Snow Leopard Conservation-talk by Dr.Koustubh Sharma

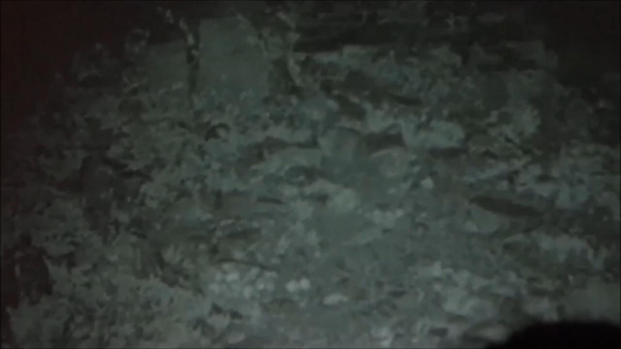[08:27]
Three days later, by when you will still call it a fresh scat, a fox comes and defecates right on top.
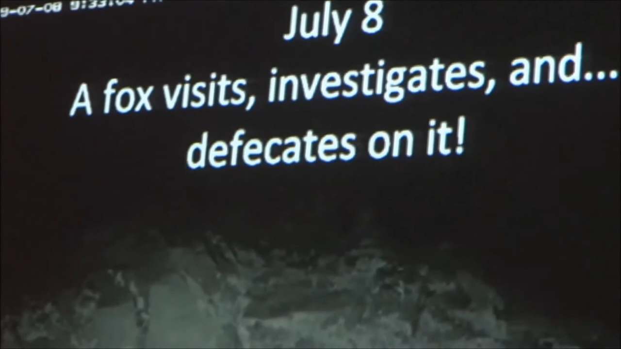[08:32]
Now, unless you were really identifying these through some other methodology,